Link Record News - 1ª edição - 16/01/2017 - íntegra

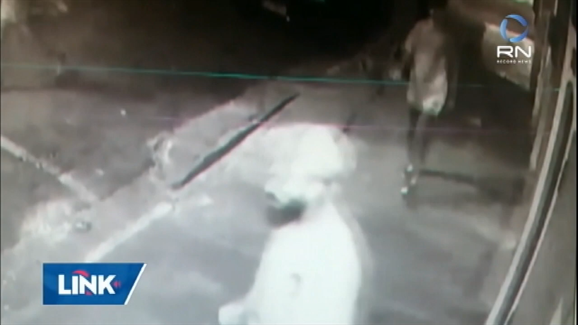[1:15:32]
Essas imagens são das câmeras de segurança de uma casa da rua.
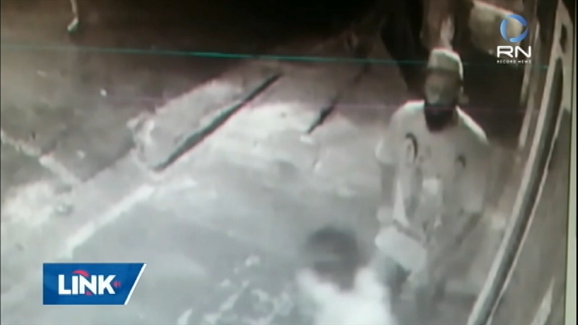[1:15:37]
Rodrigo deixou a boate na madrugada por volta das 5 da manhã.